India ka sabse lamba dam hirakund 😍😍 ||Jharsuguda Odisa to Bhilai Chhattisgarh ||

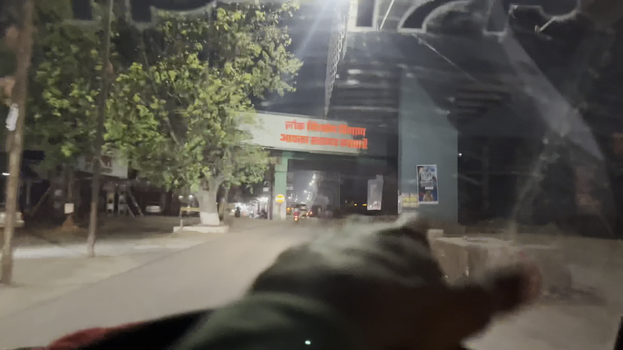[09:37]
तो गाइस देख लो आगे हुमें अपना विलाई क्रॉस्ब्री जाए